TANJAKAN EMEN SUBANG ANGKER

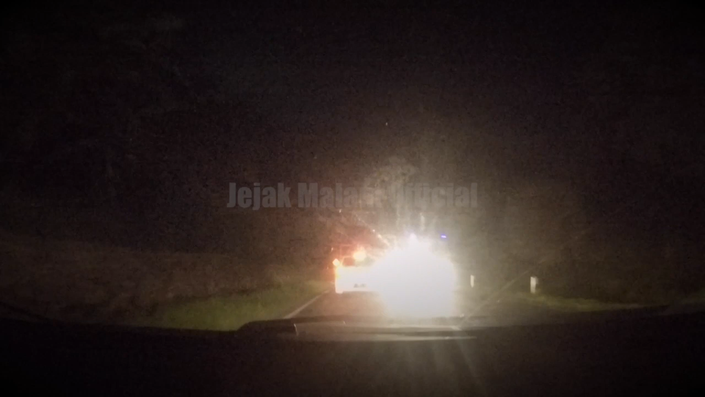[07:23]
Wajar aja Kalau misal monyet Habitatnya rusak Dia butuh makan Cari ke bawah Cari ke bawah Nah ini kan jalannya Berkelok-kelok Begini Betul Kalau Taat sama ramburan Buku itu kan Sudah diperingatkan Kecepatan berapa Kemuatan maksimal